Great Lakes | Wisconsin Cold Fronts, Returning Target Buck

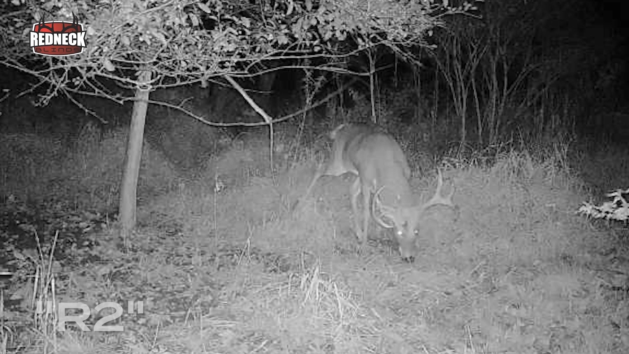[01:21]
The anticipation for this hunt is super high. Last night I got pictures of him moving through the dry ponds under my stand and then working through the 3-acre field,
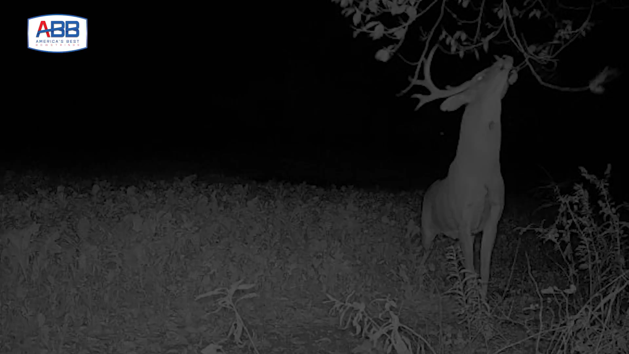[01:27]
hitting a scrape and moving towards the west to this big block of timber here to the south of me.